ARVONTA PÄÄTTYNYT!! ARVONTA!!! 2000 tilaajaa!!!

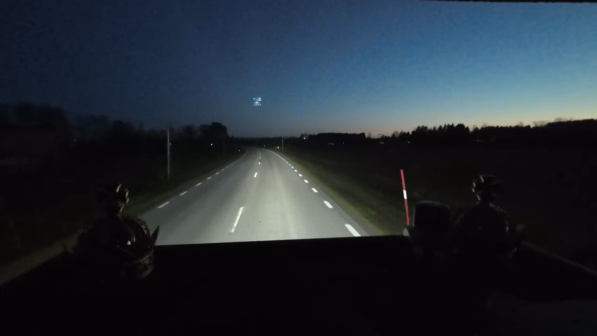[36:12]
Tässä on, missähän minä oon, Vojakkala, Ala-Vojakkala, mikä tämä on. Neetre Vojakkala, se täällä, tällä puolella on.
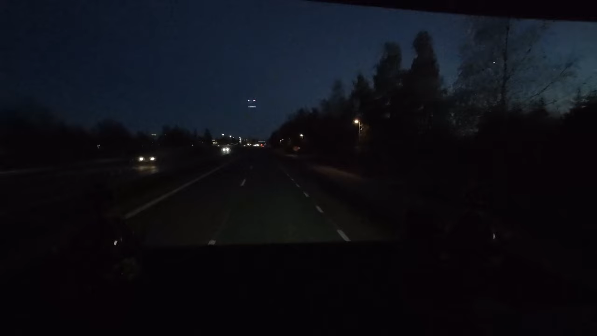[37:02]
Leveämpää vaan tuossa on puolet ja semmoista mutkaisempaa, vaan ei tuokaan nyt niin pahaa ole tästä ajaa. Tuota. Mä otan rengistä tähän Haaparanta. En tiedä kuinka hyvin näkyy tuota. On niin huonot täällä nämä katuvalot.
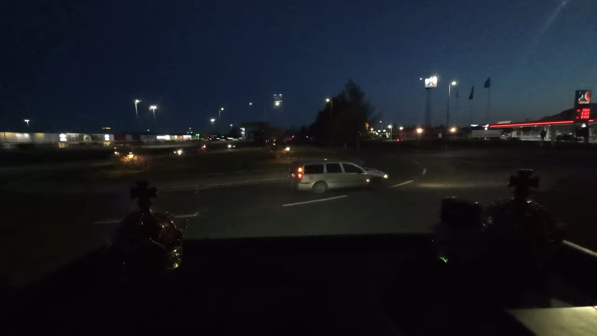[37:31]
Ikea on tuossa vasemmalla puolella kohta. Tai tämä Candy Wörtti.
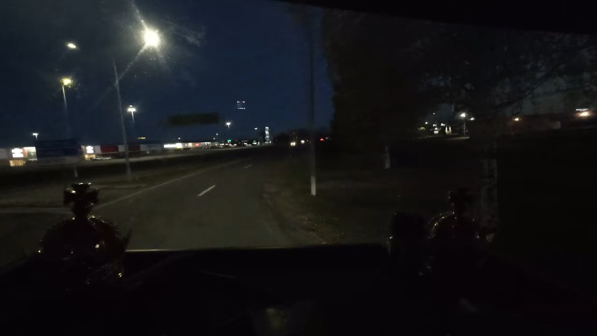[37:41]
Mitä siinä on muita näitä karamellikauppaa. Stadiumia ja lemmikki tarvikekauppaa. Olikin siinä vielä joku nuuskakauppakin, oli siinä joskus ainakin ennen. On se tulevissa. Lelukauppa.
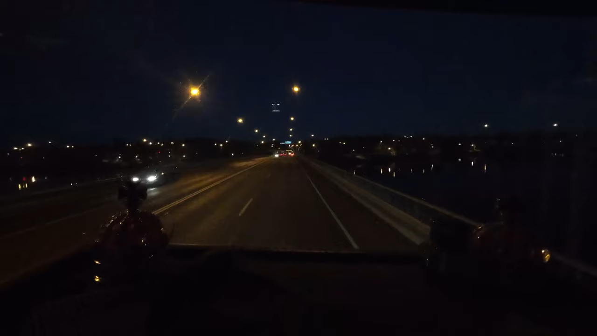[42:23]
Ja nyt me tullaan tuota Tornionjoen yli tässä, jotka ei maisemia tunne. Tuosta jos lähdetään oikealle, eli Kilpisjärven suuntaan, niin silloin me päästään tuonne meidän perälle. Se menee tuosta... onko se jo tämä? On tämä eka silta ja seuraava on. Tämä on se. Onko ne molemmat rautatiesiltoja? Onpa yllätys, että vaihtoi punaiseksi.
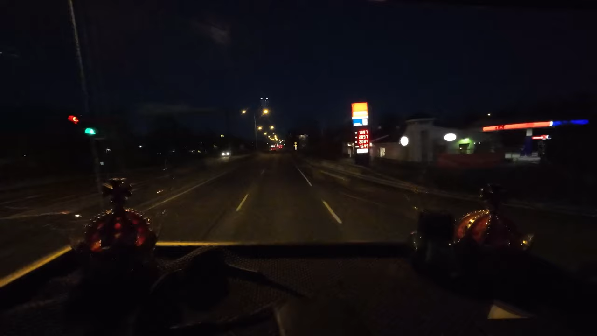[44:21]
Melko pimiä se alkaa olla. Vartin yli 6 tai vartin yli 7 Suomen aikaa. Oo, hämy keli. Nyt se päästi tuonne kääntyvät, niin sitten vaihtuu keltaiselle tähän.
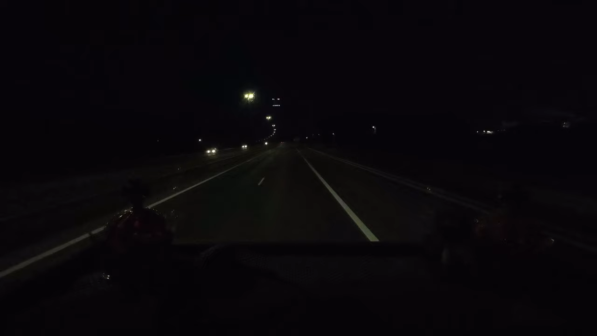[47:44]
Kaikki valot pallaan ja ovat kirkkana vielä. On se uljaan näköinen laitos. Tässä ne tuota... Se on rautatiesiltahan se on tuossa tuo.